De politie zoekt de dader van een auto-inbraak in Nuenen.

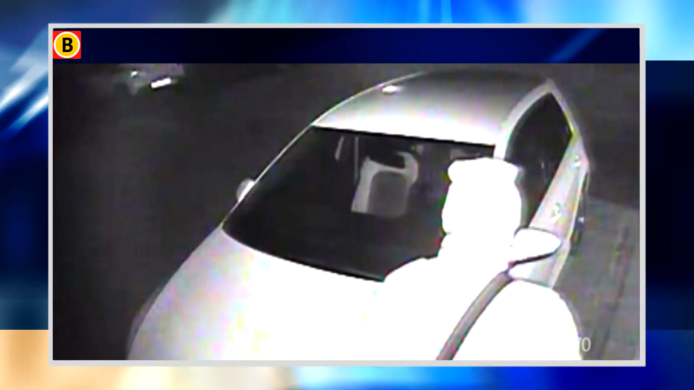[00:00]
Deze man staat op het punt in te breken in een geparkeerde auto in Nuenen. Helaas zijn de beelden niet van goede kwaliteit, maar toch is het gezicht van de man vrij goed te zien.